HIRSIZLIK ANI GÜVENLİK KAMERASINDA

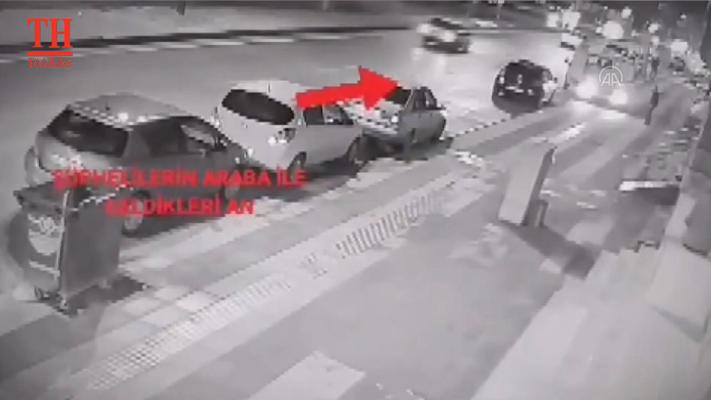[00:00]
Kamyonetle geldiler, girdikleri evde ne var ne yok çalarak kayıplara karıştılar. Gaziantep'in Nizip ilçesinde bir evden yapılan hırsızlık güvenlik kamerasına yansıdı.